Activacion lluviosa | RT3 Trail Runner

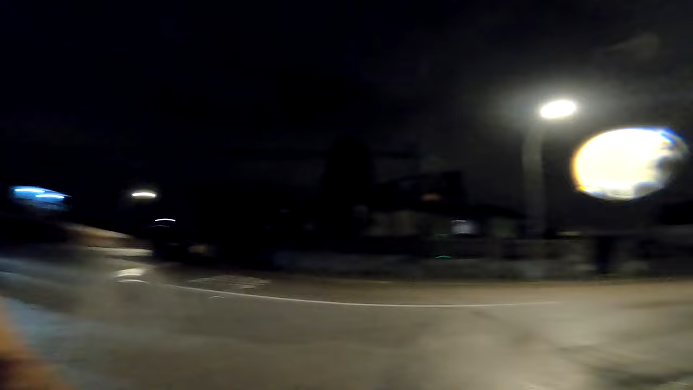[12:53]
alguna más además la cámara está está sucia del agua no se verá mucho ¿vale?